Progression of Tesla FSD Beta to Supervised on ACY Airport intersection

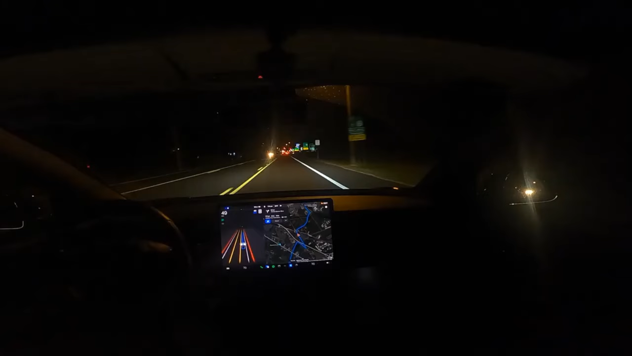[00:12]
no iteration of autopilot has ever been able in my experience to go through this intersection and get to the airport I'm going to try to let it go as far as I can we're going to go from there it's gonna get in that lane which makes no sense whatsoever and then cut across a bunch of lanes and it no I took over it was definitely going the wrong way and